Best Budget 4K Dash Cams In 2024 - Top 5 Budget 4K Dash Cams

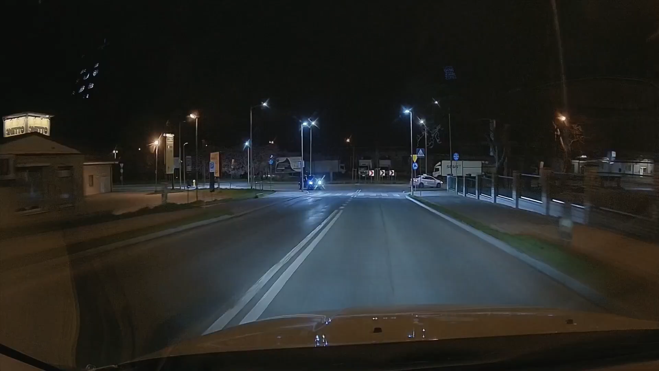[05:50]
It delivers smooth cinematic 4K and 2K image quality and ensures effortless license plate reading and detail capturing, day or night.